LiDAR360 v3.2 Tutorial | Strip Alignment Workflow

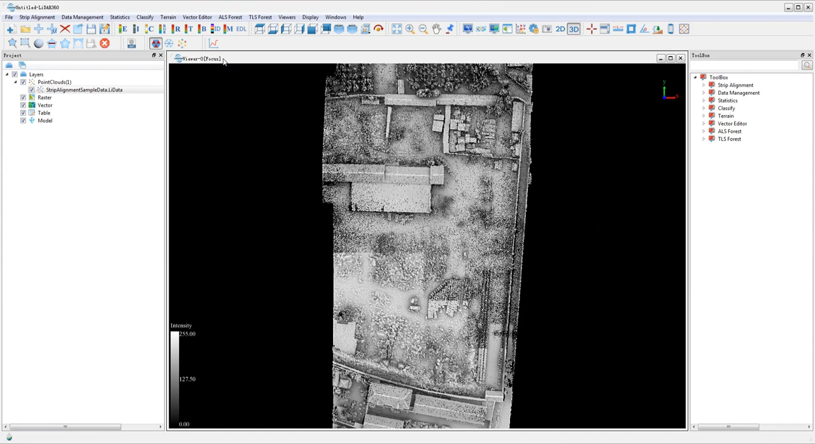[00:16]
Under strip alignment in the toolbar click strip alignment to open the strip alignment window. In strip alignment window you can set the working directory and the output files will be placed in the working directory folder. So go ahead and click open trajectory file and select the post file. In the open trajectory files window under info tab match the columns with data headers.
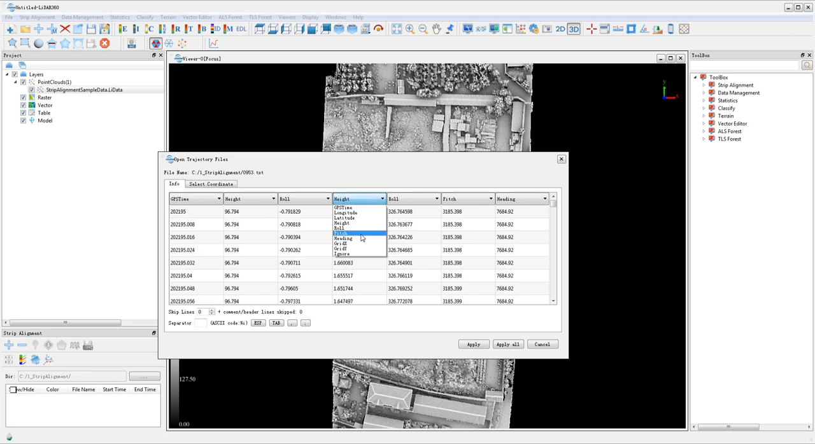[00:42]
So the grid X and grid Y columns will be used when the point cloud is in a local data set such as this sample data set. If the data set does not have grid X and grid
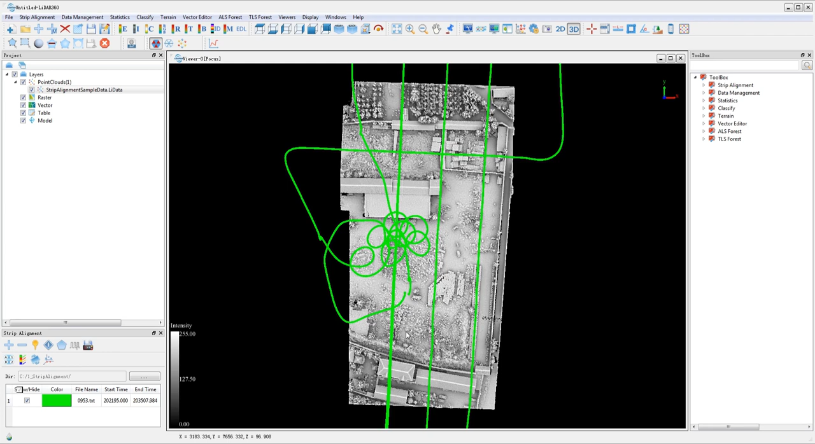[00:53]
Y columns a coordinate system that matches the coordinate system of your point cloud needs to be selected. So go ahead and click apply.
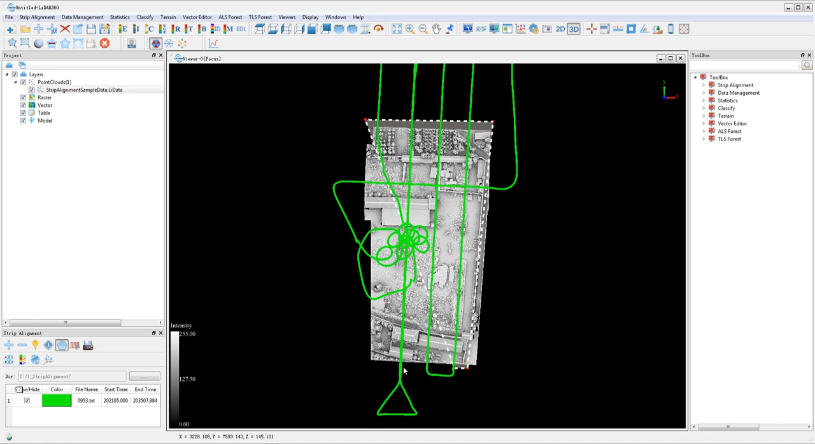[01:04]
Now click draw polygon and draw polygon on top of the point cloud. Click split trajectory and the split trajectories will be displayed in different colors. Only the trajectories within the planned survey flight will be used in the strip alignment process.
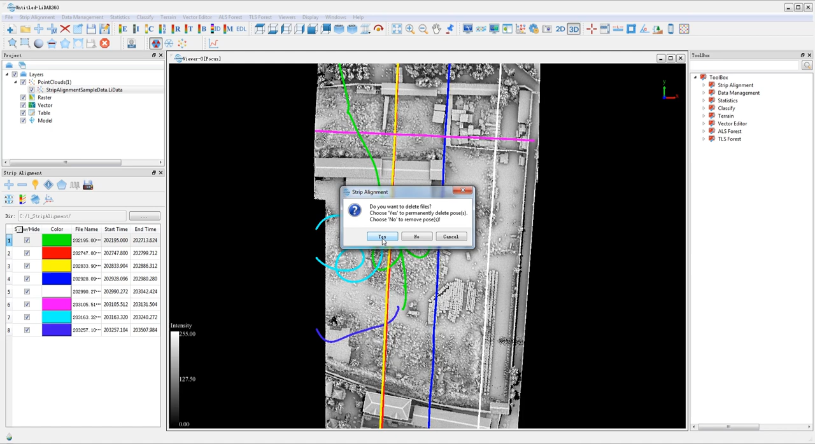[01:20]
Therefore select the unwanted trajectories and use the delete trajectory files button to delete them. Then click yes to permanently delete the files. Now go ahead and click cut point cloud based on trajectories in the select point cloud file window
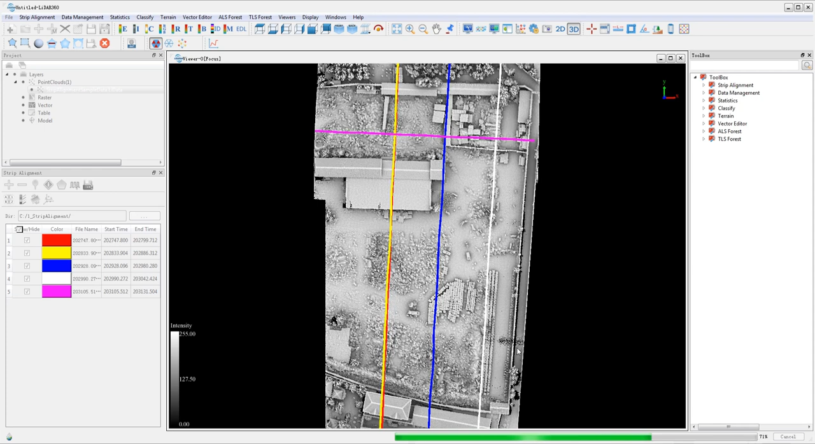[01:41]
and make sure that the sample data file is selected and then click OK. Click yes to add data to the current project and
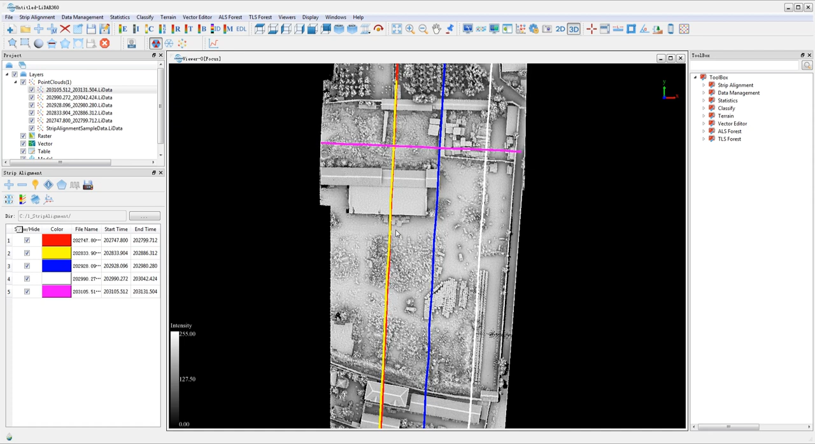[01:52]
then you can split the point cloud data sets into layers. So then click cut point cloud based on trajectories in
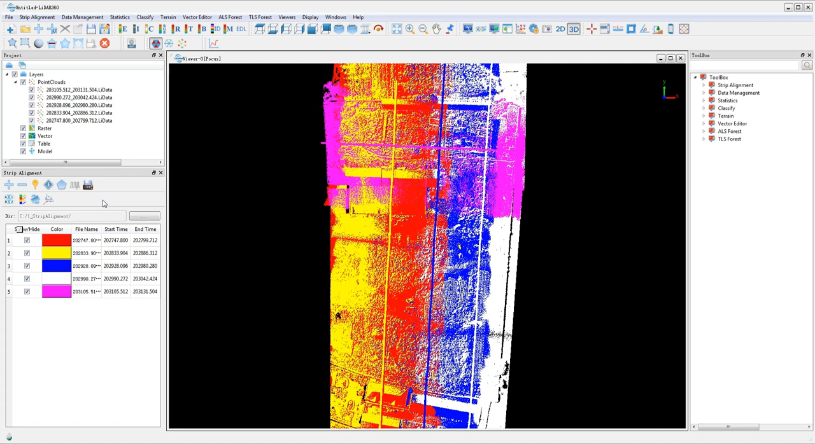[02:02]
the select point cloud file window and make sure that the sample data file is selected and then click OK. Click yes to add data to the current project. The split point cloud data sets are added to layers and then you can click match point cloud and trajectory.
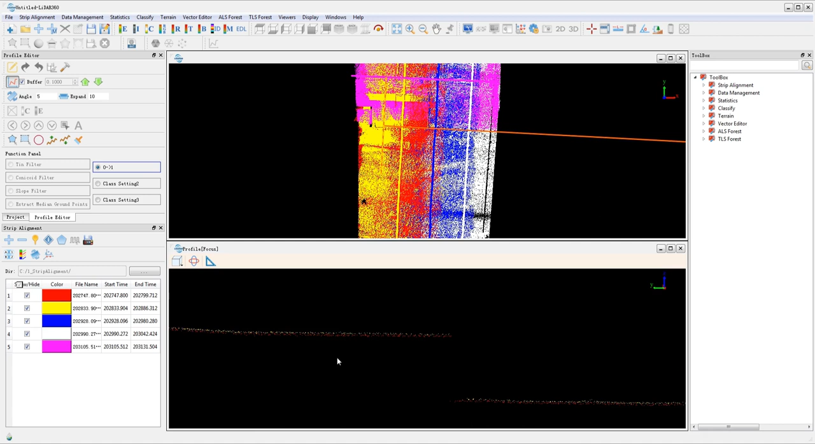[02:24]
Now under layers remove the sample data layer and you will see the colored point clouds. Then click profile on the toolbar to open up the profile window and adjust the buffer to 0.1 and click the profile tool in the profile window to draw a line over the rooftop of the building. In the profile window you may zoom in to examine the current alignment qualities.
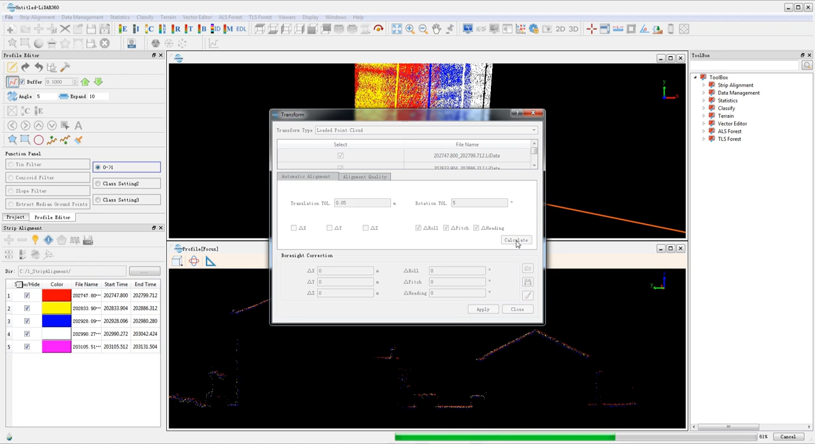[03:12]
By default only the angle error parameters role pitch and heading are checked for automatic calculation. Now when you're finished the alignment quality statistics and bore site correction parameters are shown in the window. Notice that the errors and RMSC are reduced after alignment.
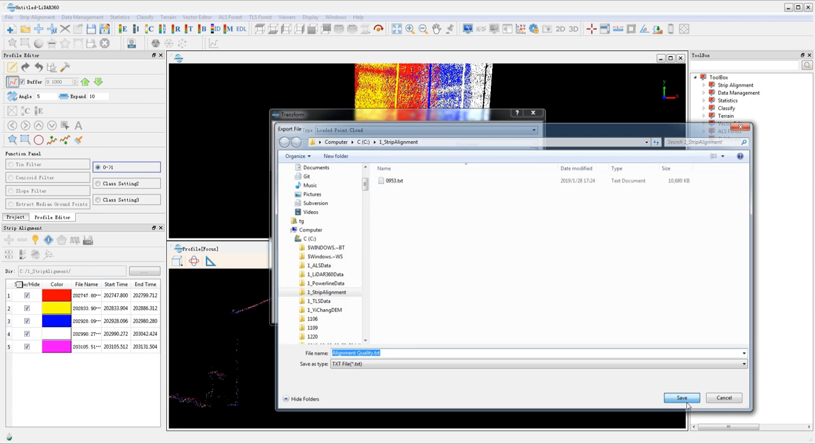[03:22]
Now click apply to apply the transformation parameters to the point cloud data set on the fly. Use the profile tool to examine the alignment quality.
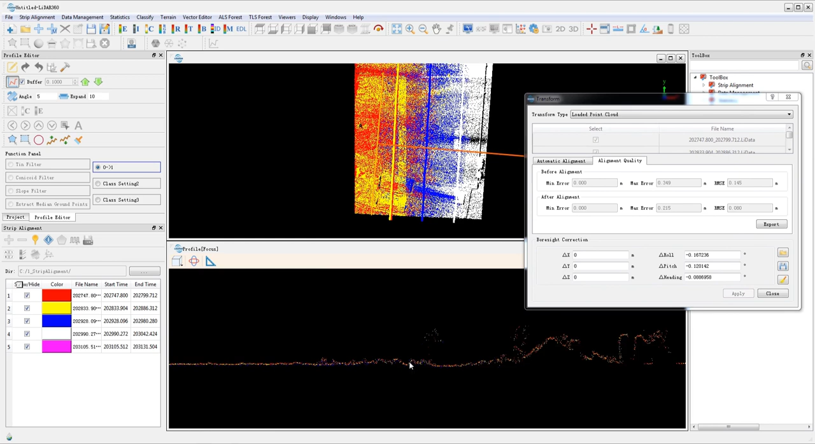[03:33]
Now in transformation type change the loaded point cloud to selected point cloud files. The bore site correction parameters can be saved as a txt file and then you can click apply
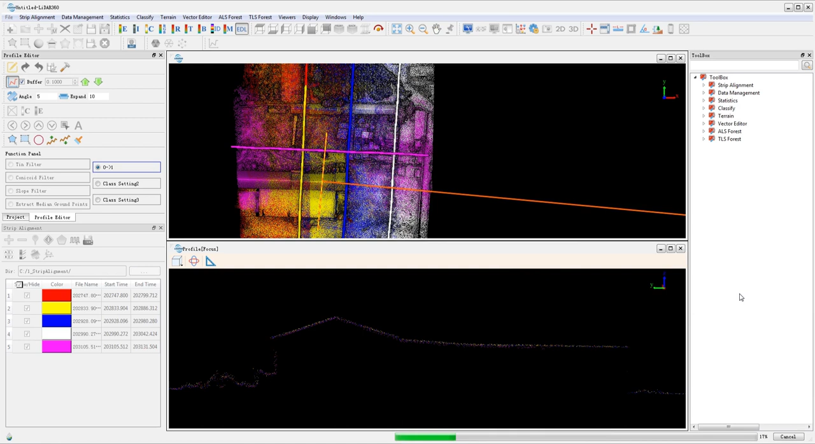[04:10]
to apply the transformation to the source point cloud data sets.
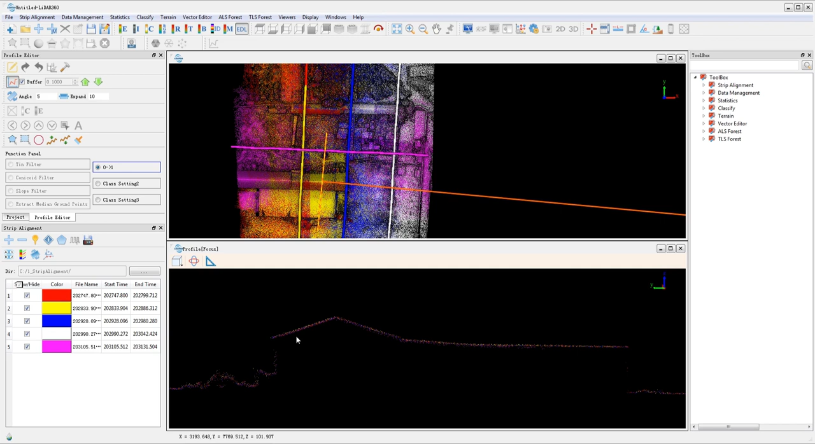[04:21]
Then click cut overlap and make sure all point clouds are selected here. Accept the default parameters and click OK to run.
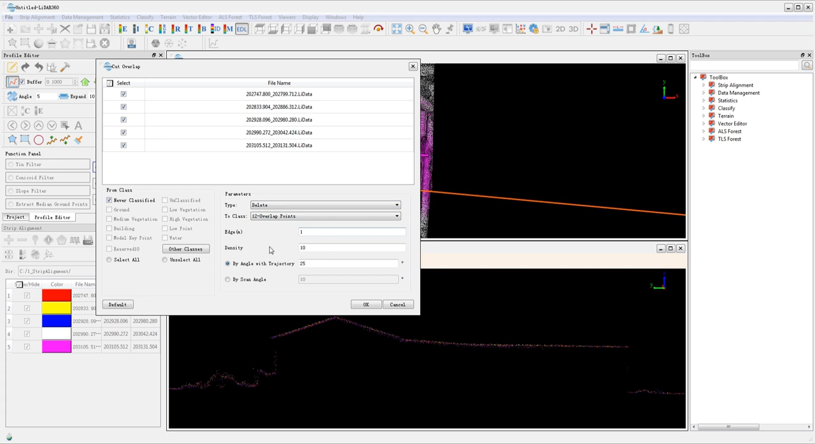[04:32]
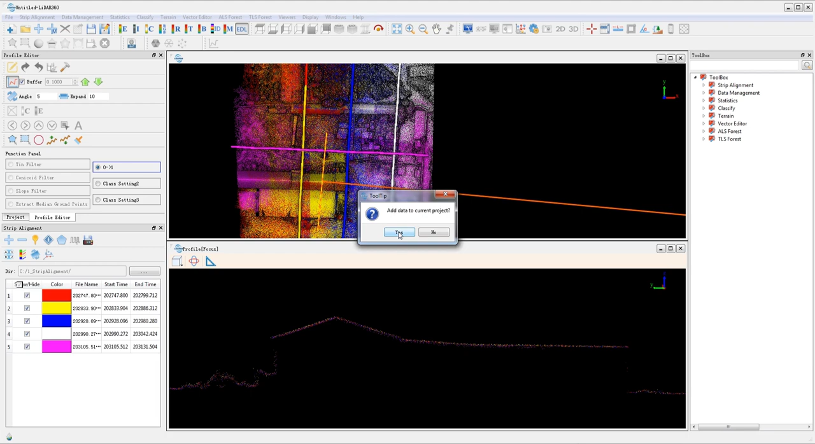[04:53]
When finished four new point cloud data sets are added to the project.
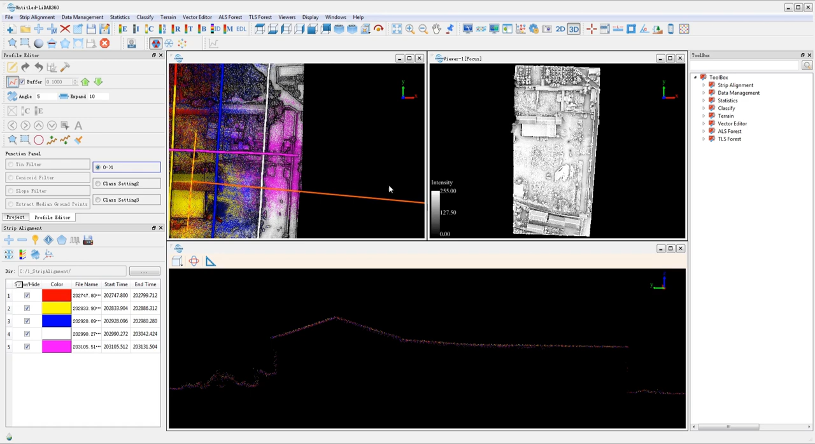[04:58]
So then click data management, point cloud tools and finally merge and then make sure
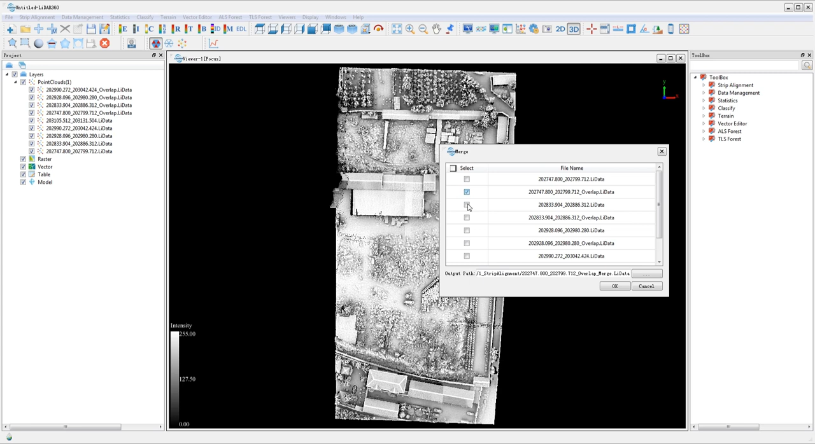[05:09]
the four final process point cloud data sets are selected as inputs for the merge tool. Set the output path and also the name of the output data set.
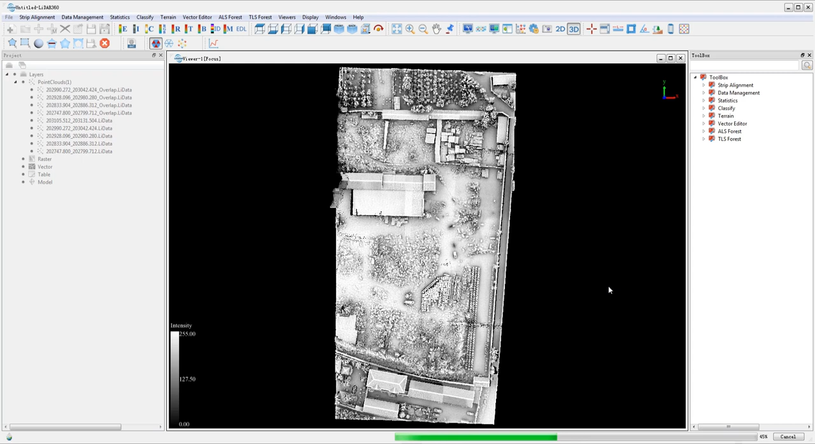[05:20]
Then you can click OK to run the tool. And that is your strip alignment workflow within LiDAR 360.